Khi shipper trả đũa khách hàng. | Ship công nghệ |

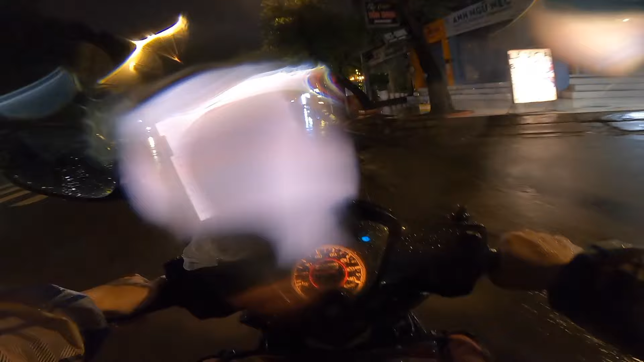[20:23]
mưa gió vậy tụi nó không đi ra ngoài mua anh em, tụi nó lười làm biếng á anh em. Tụi nó ngồi ở nhà, tụi nó đặt shipper giao Starbucks cho tụi nó uống, ui giời cứng thế. Nhưng mà đâu ai nhận đâu anh em. Chắc phải kiếm chỗ trú quá à. Phải kiếm chỗ trú mưa anh em ơi. Dầm mưa nãy rồi, ướt hết cả người rồi anh em à.
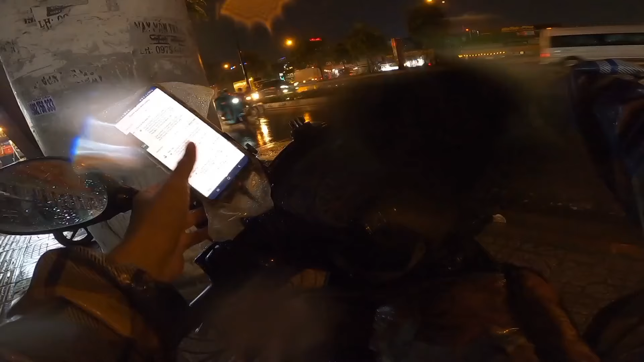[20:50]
Má đứng ở dưới gầm cầu hút đơn luôn anh em ơi.
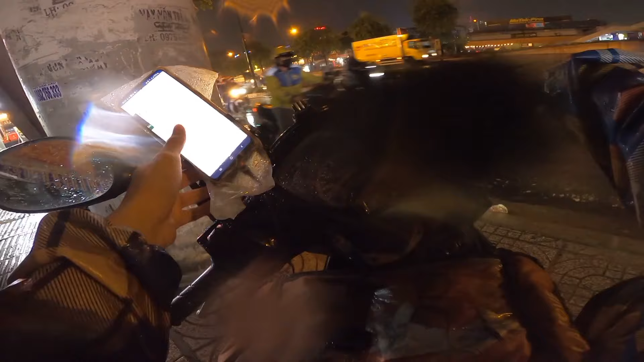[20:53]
Hay là đi xe không lại lại và lúc 3 giờ 8 rưỡi luôn rồi. 2 giờ luôn anh em ơi.
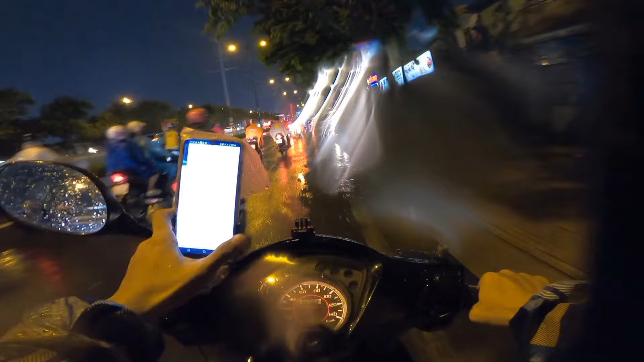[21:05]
Mưa này già cho rồi, tắm rửa chứ đợi tới chừng nào anh em.
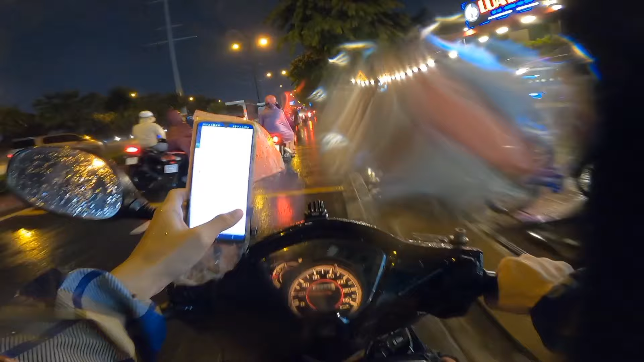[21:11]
Đi lại lại giờ đã coi có đơn không. Có được khách được thì gỡ ghẻ, còn không có là thôi chịu luôn nha anh em. Đoàn đơn tào lao không à anh em ơi, đơn vớ vẩn không à.